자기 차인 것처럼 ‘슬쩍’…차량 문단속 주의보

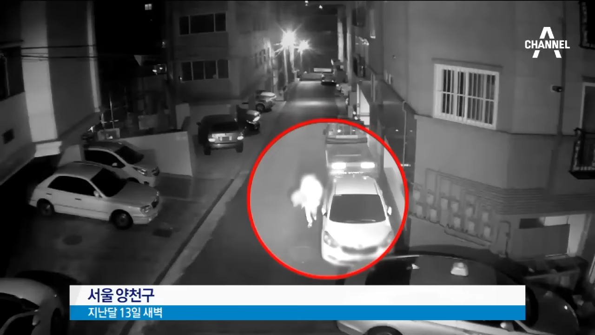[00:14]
주택가 골목길에서 한 남성이 주차된 차량마다 다가가 문이 잠겨 있는지를 확인합니다. 마침내 승용차 한 대의 문이 열리자 차량 내부를 뒤져 순식간에 현금을 챙겨 달아납니다. 조명이 환한 주차장에 있는 차량도 마치 자기차인 것처럼 자연스레 문을 열고 들어가 훔친 물건을 외투 주머니에 담습니다.